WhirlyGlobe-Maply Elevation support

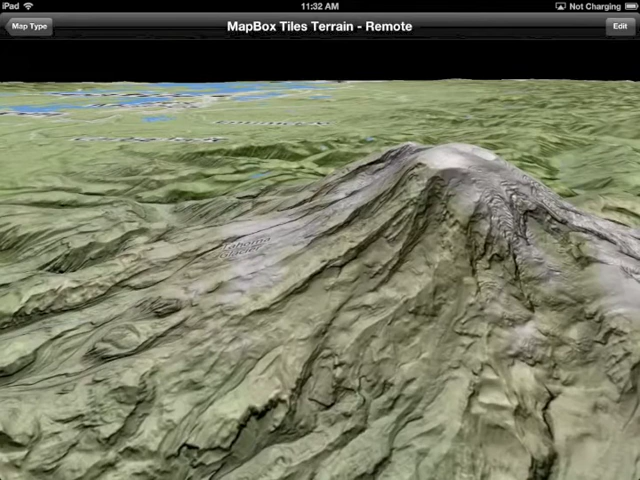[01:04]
And then we're putting a base map on top of that. In this case we're using the map box terrain tiles, which are just kind of this nice combination of greens and blues and such. Let's take a look at that with satellite data, see what it really looks like.
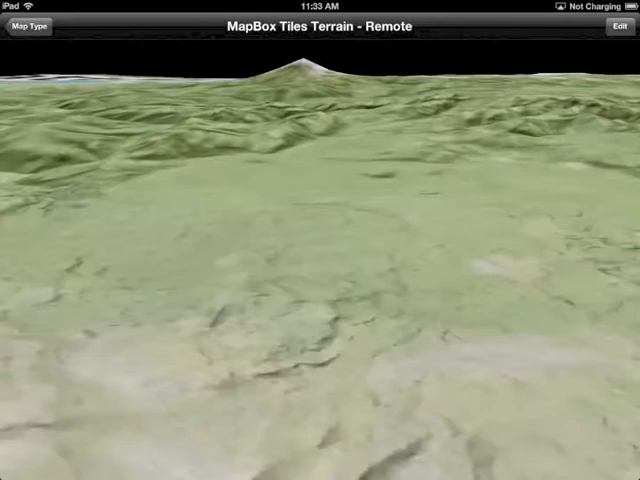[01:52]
And in addition to the obvious mountain peaks, there's also some great topography in this area. And we can follow these river valleys, see where they go, and just generally play with the dataset.
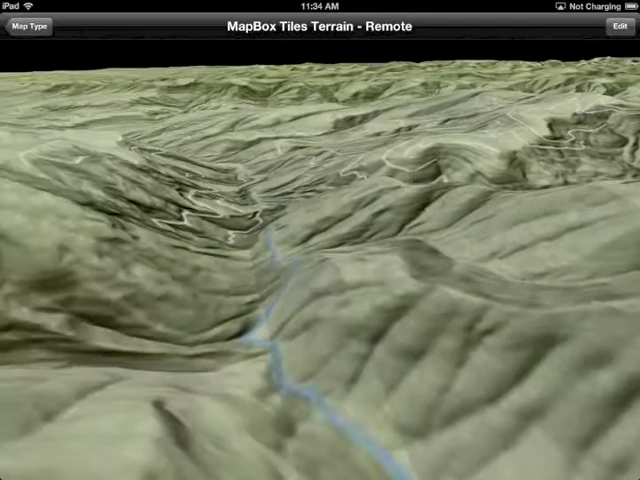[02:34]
And I can just play with this endlessly. All of this is open source, so you can build it yourself and give it a try. And in this case, again, I'm paging from a local repository, but it's easy enough to do something different and page from a remote one if you have the data in a reasonable form.